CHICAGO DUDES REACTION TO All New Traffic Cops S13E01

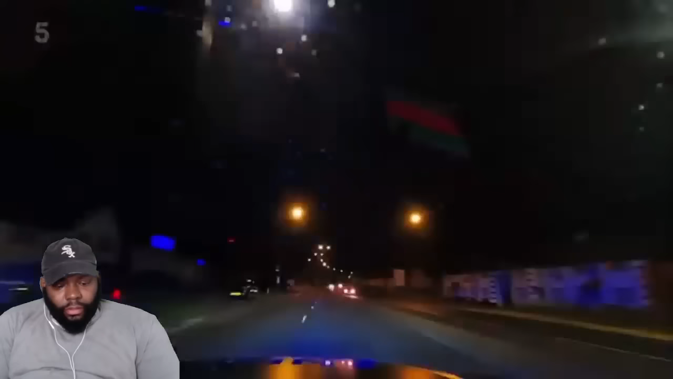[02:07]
This vehicle is held a few miles away from here, basically. You know what's crazy?
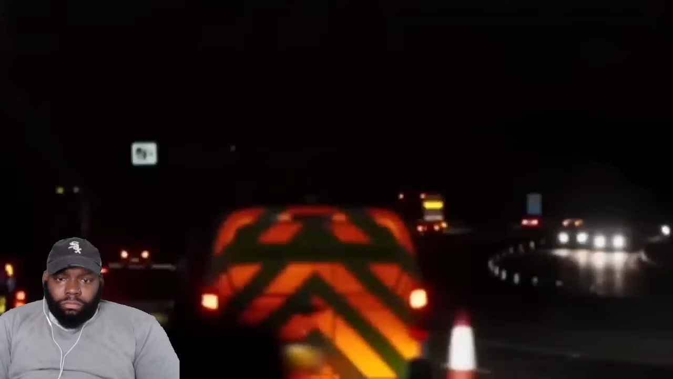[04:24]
Control directs other units to help stop the car.
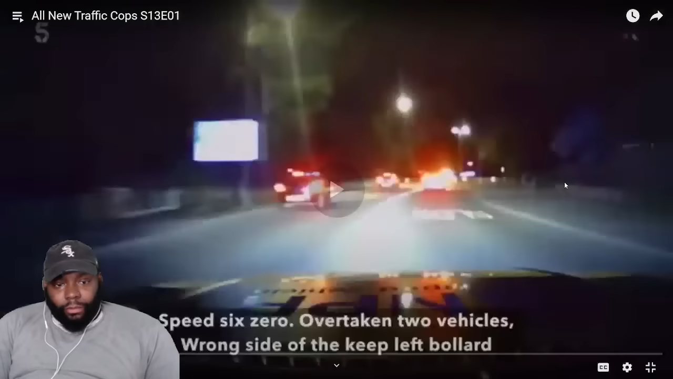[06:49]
You're getting tickets, buddy. Add it up. Wrong side of the two-track, all right. Not Sierra 2-2, Darby's Scrim. Concern you've authorized this pursuit.
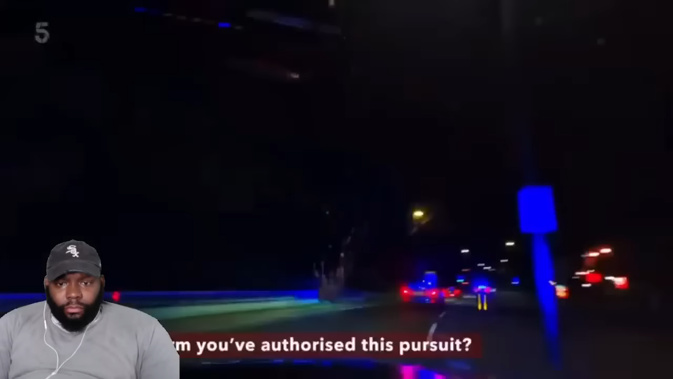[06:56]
Yes, it was authorized. Mid-pursuit, a bird doodooed on the window. That's... With the pursuit crossing borders, Nottinghamshire's control takes the lead.
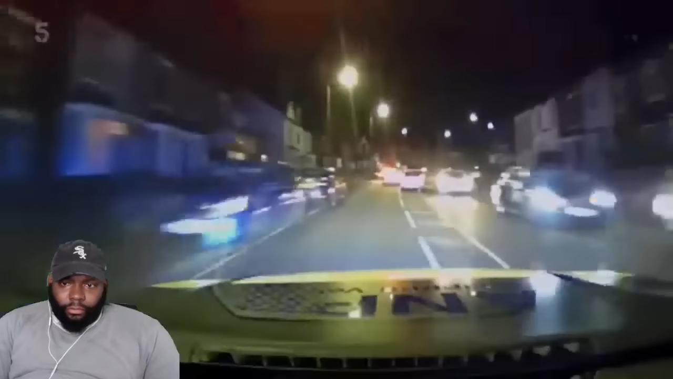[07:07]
Oh, OK. Wrong side of the two-track, all right. Wrong side of the round, right.
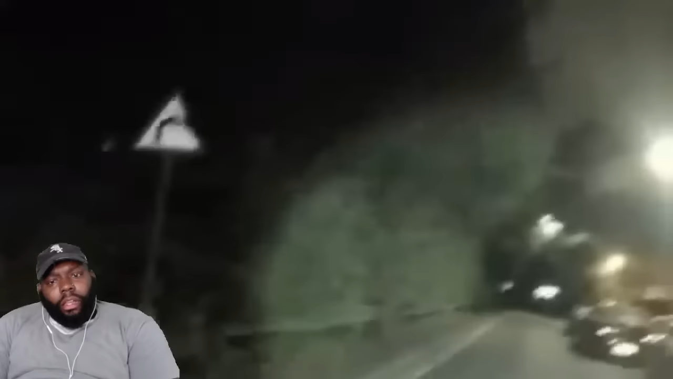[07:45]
Oh, it's a group of people... What have we got from? I don't know.
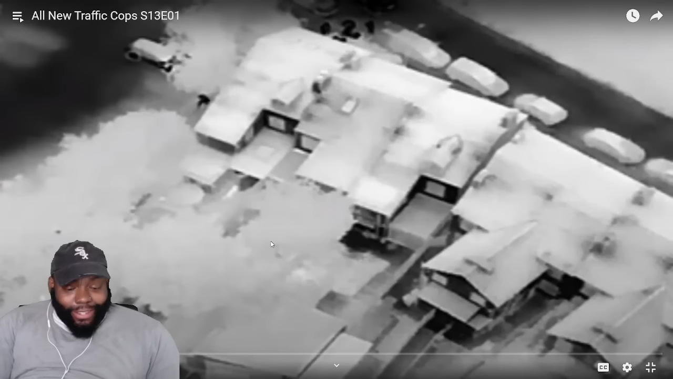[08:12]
This is what I'll be saying. Ain't no escape in the UK. They pulled out the drone. Oh, heat-seeking drone. Issue and YouTube disappeared now.
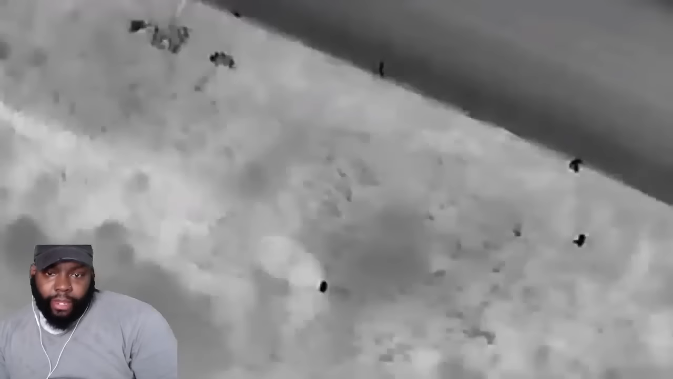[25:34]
Empath 3-1 Yes, we're still watching this male running away.
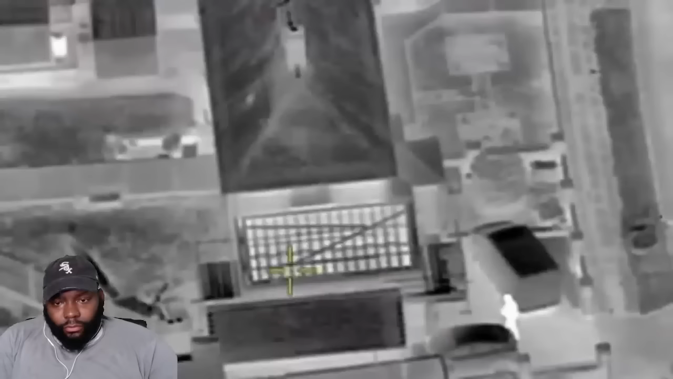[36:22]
they came over the fence at the rear and
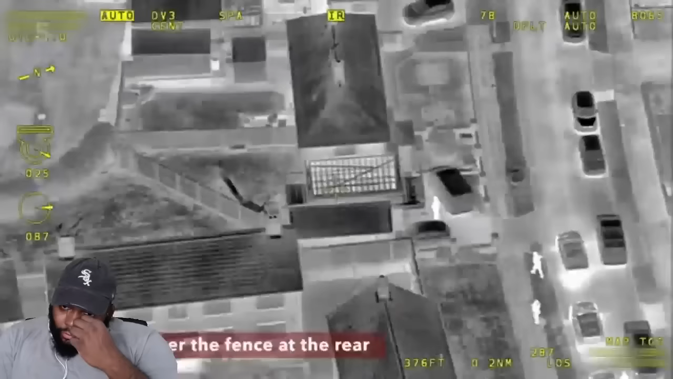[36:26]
then it went into that extension area on the left of the puppy as you're looking at him I'm gonna send dog in so come out now
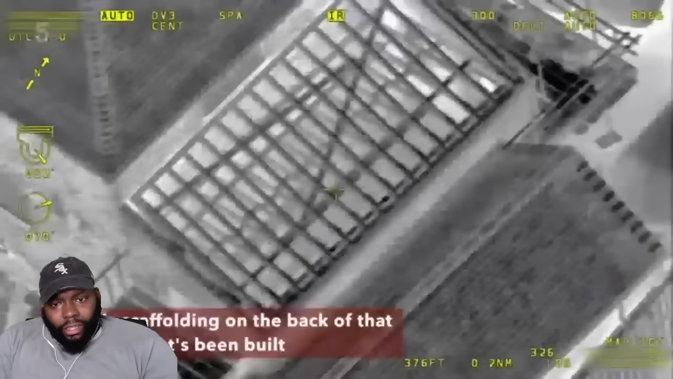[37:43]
innit there's scaffolding on the back of that extension that's been built as possible there's hiding place under there
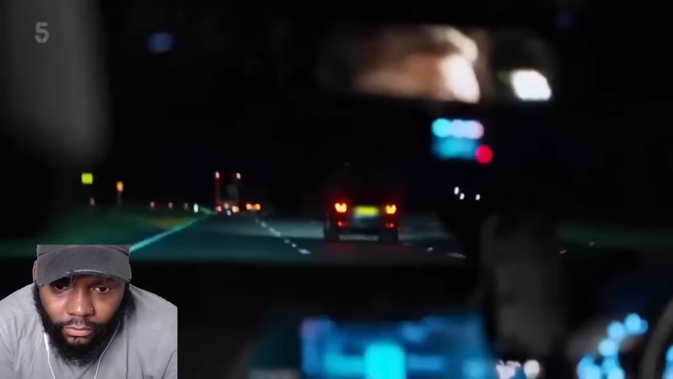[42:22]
tagging 47 it's contact contact lane 2 speed 7-0
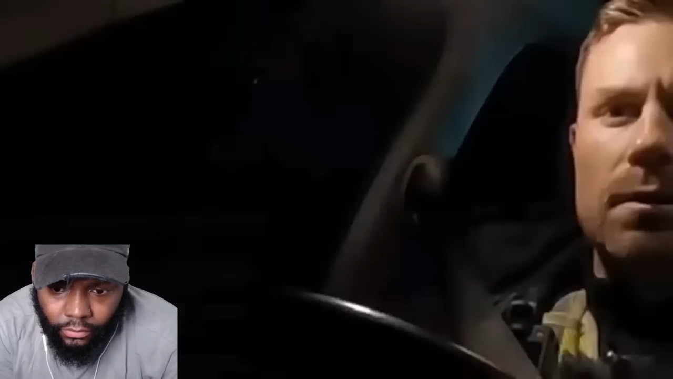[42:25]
my cousin got a range rover nice
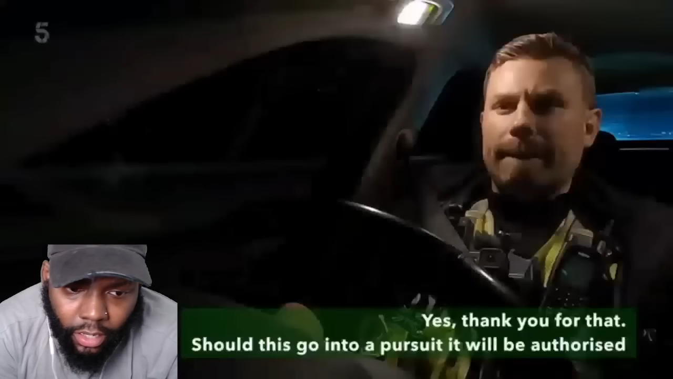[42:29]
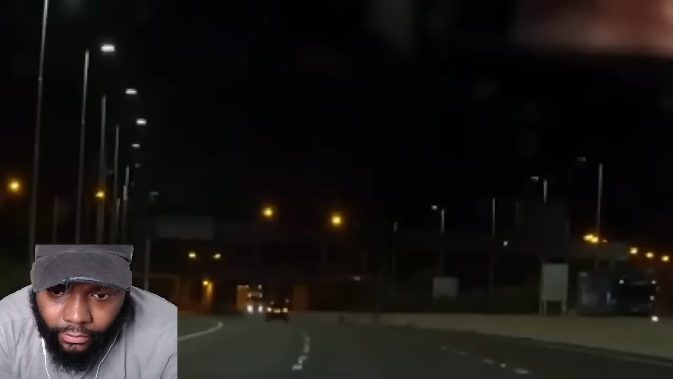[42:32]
vehicle still waiting 2 the plan will be if it keeps maintaining lanes like this then it'll be a case of a multi-lane box
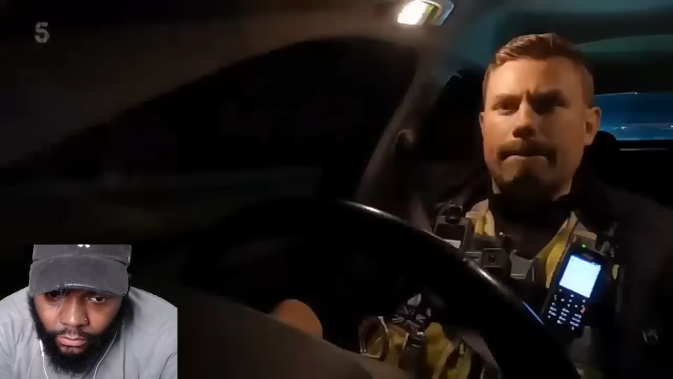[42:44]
a multi-lane box requires 4 units one to
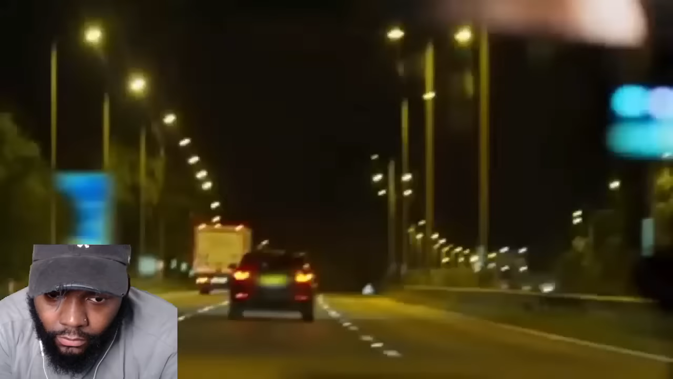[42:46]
hold traffic back and 3 others to surround the vehicle and bring it to a stop
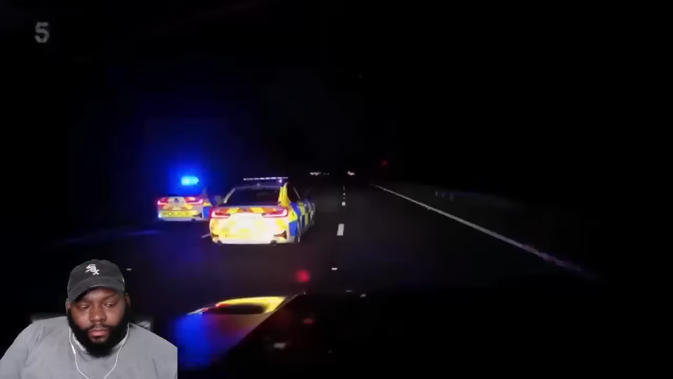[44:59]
T-Pack that man just to ask him to follow him suspect car contains a family not who the officers were expecting
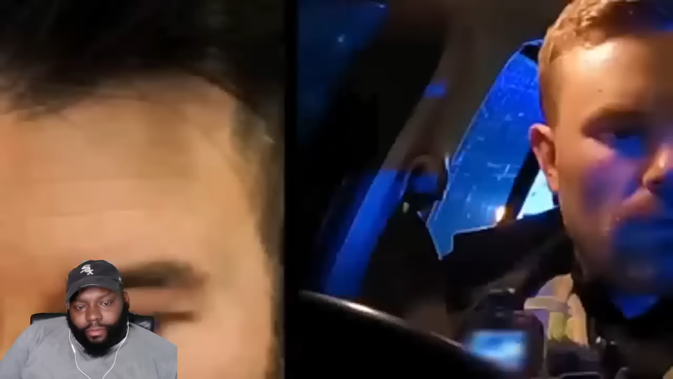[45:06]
for nothing and I took him somewhere safe and get what he told
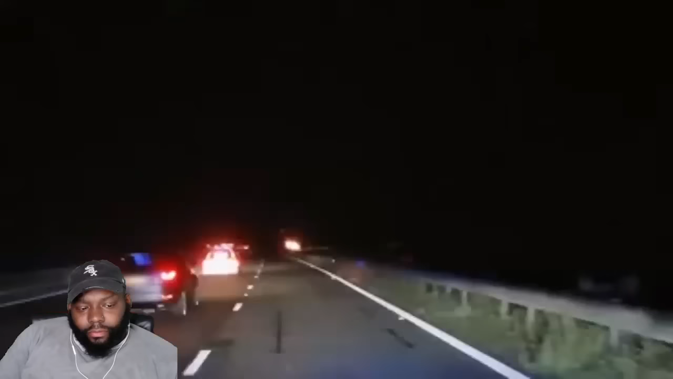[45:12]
us so we shall take him to the exit and we'll sort out what we can because obviously someone's driving around in the wrong vehicle